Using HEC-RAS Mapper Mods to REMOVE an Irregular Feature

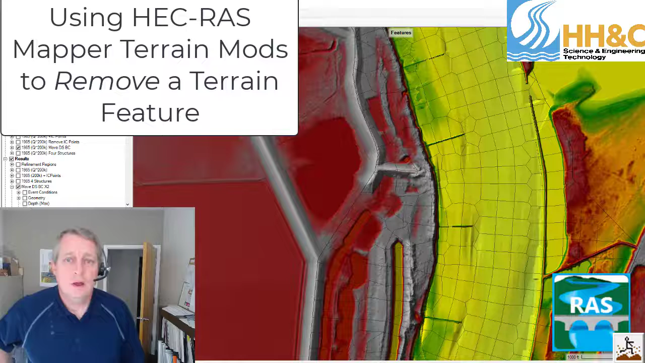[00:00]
So a lot of times we use terrain modifications in order to add a structure to a terrain. But today I'm going to show you how to use terrain modifications to remove a structure from a terrain. What we're looking at here is a river bend that has four structures that were put in relatively recently. And when these four structures went in, this bend went from being highly depositional to essentially pass through. Sediment doesn't deposit in this bend anymore. And so we're going to do a kind of quasi-calibration, a hindcasting. And what we're going to do is we're going to run this model with and without the structures to try to parameterize the model and look at the sediment boundary condition.
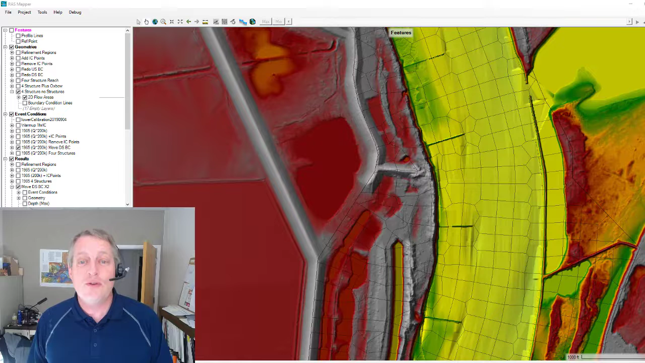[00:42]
But we only have the structures in the contemporary terrain. So the question is, well, how do we get rid of the structures? And what I want to show you is how to use terrain modifications in order to kind of back a structure out of a modern terrain. And so I'm just going to go in here and we're just going to kind of take this structure out. To do that, what we're going to do first is we're going to clone the terrain. You always want to clone a terrain if you're going to add modifications to it to keep the old one. And I'll just call this demo.
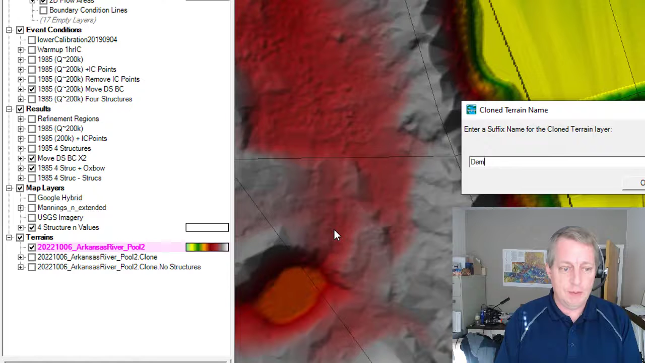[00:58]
And so you see, now we've got this demo terrain.
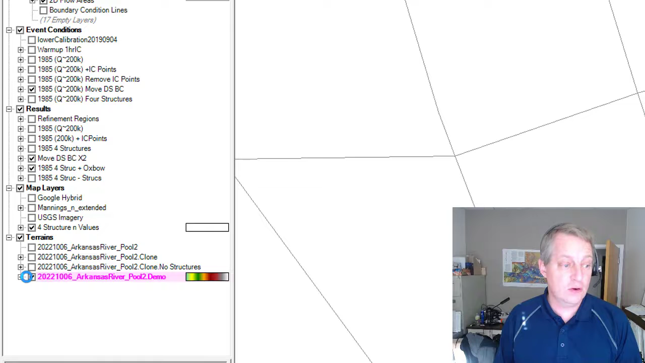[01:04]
We want to make sure we turn this terrain off and turn the new terrain on so that we actually see the modifications that are happening. And then you can start editing or you can just say add new modification. And the modification that we're going to add is a polygon.
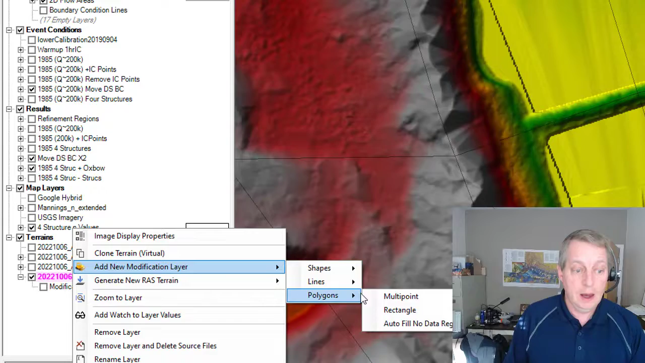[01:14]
And we're going to go for a multipoint. And I'm just going to call this remove structures. And so now we've got a drawing tool. And all I'm going to do is I'm going to draw around this
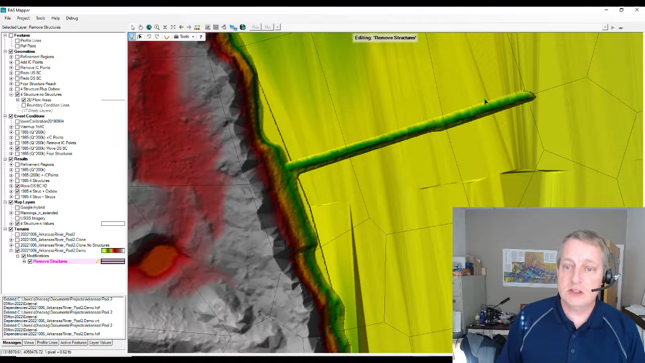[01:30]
structure in the terrain that I essentially want to replace it. What RAS will do is it'll interpolate the elevation in the regions around the polygon and really just kind of wipe out everything in between. And so we'll just, you know, draw in these regions around it to try to get it. And then I'll call this structure three because I've got four of these that I want to do.
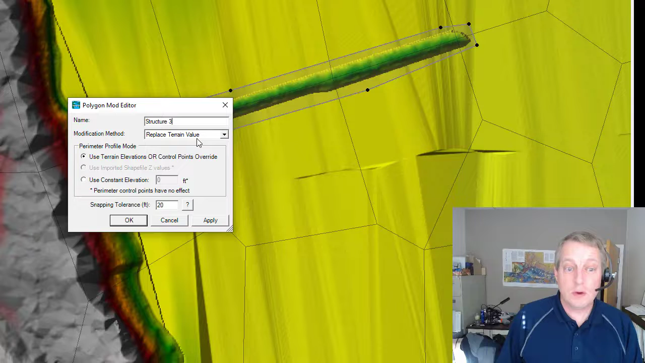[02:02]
And then everything else we're just going to leave the same because we want to replace the terrain value. And we want to use the terrain elevations in the surrounding polygon. And so I'm just going to say okay. It's going to churn for a little while.
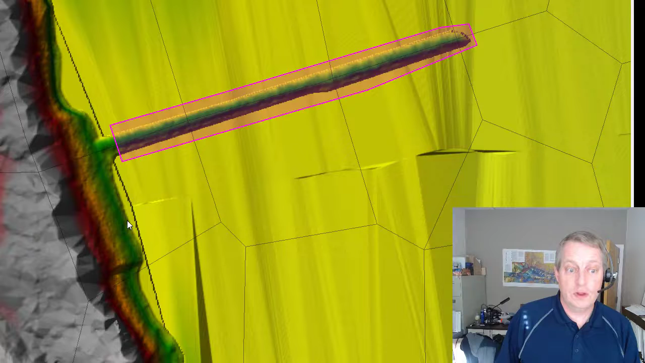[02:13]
And then there you go. So there's no structure there anymore.
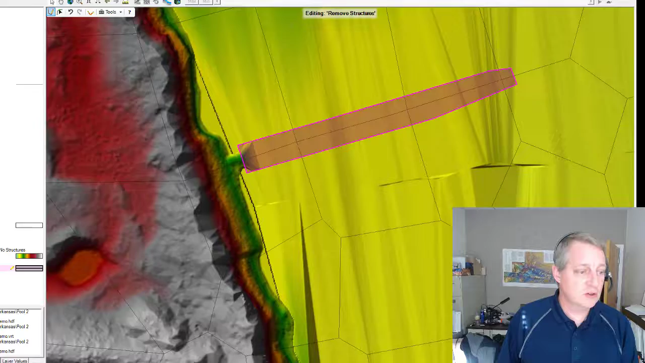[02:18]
What we can do is we can actually turn both of these on. And I'll go and I'll draw a line through them. And then plot the terrain profiles. And you can see that, you know, we have the original one that has this pretty substantial structure in it, five or six feet.
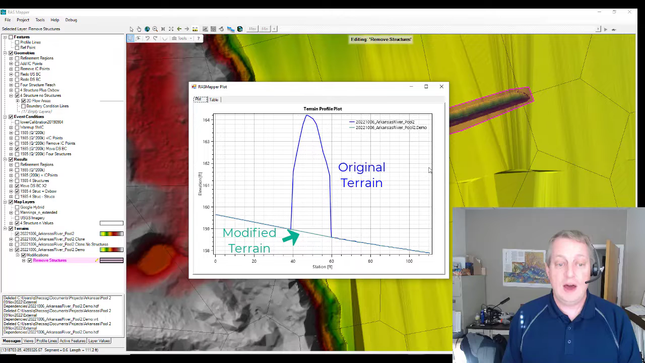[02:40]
And then we have the new profile that just wipes that out and essentially interpolates linearly through our new polygon. And so that is how you remove a structure using the terrain mods in HCRAS.